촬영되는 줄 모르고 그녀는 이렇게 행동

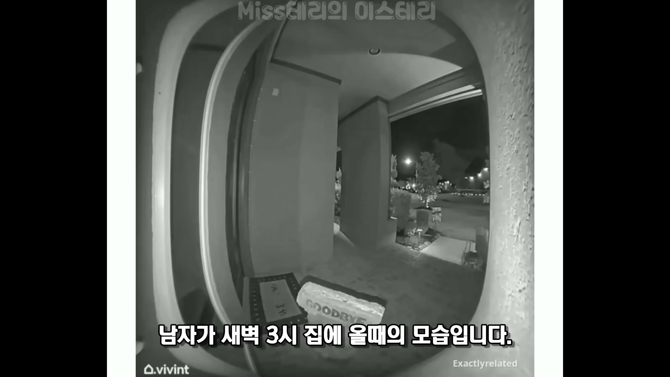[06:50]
남자가 새벽 3시에 집에 올 때의 모습입니다
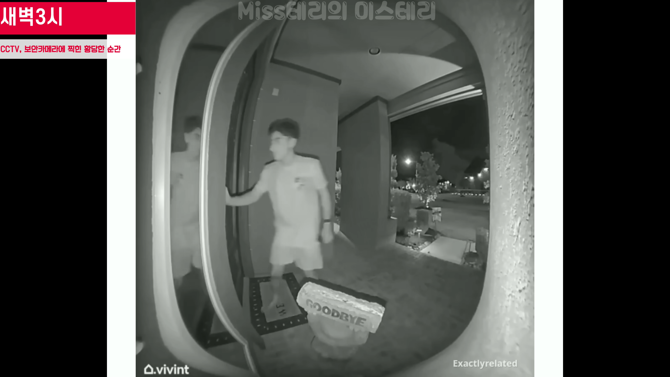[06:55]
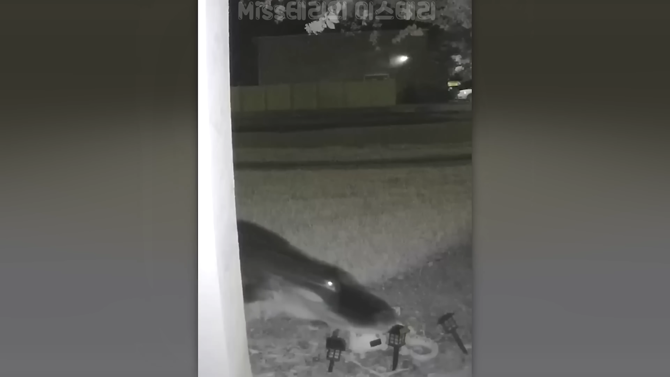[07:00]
늦은 밤 집 앞을 어슬렁거리는 악어가 나타났습니다